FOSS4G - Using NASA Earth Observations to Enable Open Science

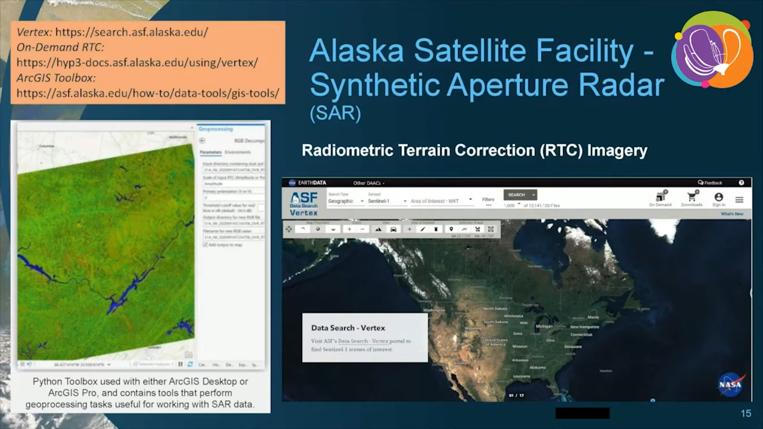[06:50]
They have several data recipes and an ArcGIS Python toolbox for integrating and analyzing SAR data into GIS.